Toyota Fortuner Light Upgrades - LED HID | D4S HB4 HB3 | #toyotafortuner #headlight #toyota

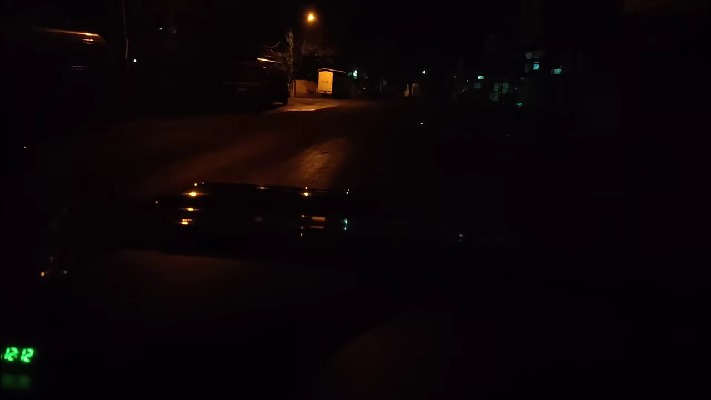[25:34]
so currently there are no lights i'm switching off the pilot and it doesn't really make much difference when i switch on the pilots now switch on the fogs one time you could see i switch off the fog switch on the fog which is the second mode of the fog this is yellow and switched off let this car pass and then i'm going to show you the third mode of the fogs this is the third mode of the fog every time you switch on switch off the fog would keep changing